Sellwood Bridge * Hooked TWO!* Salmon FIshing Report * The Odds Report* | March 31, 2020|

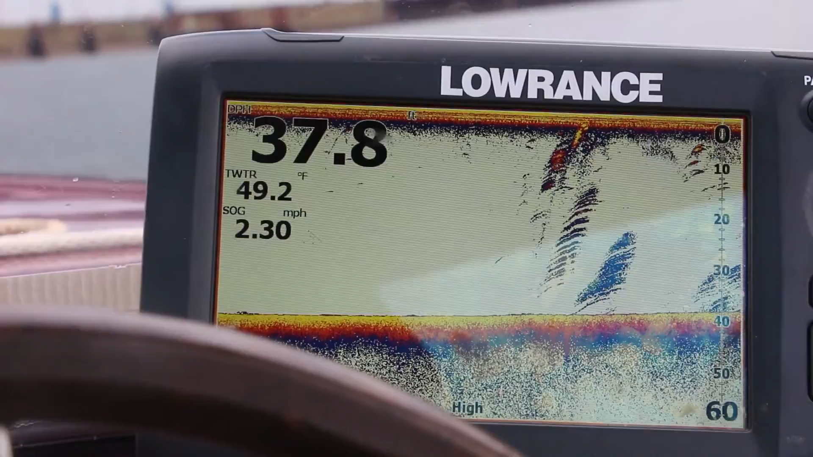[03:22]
On screen: depth 37.8 ft, water 49.2°F, speed 2.30 mph
49.3 degrees now it's getting a little warmer in the afternoon and as that shine comes out that sun right now as you as I speak comes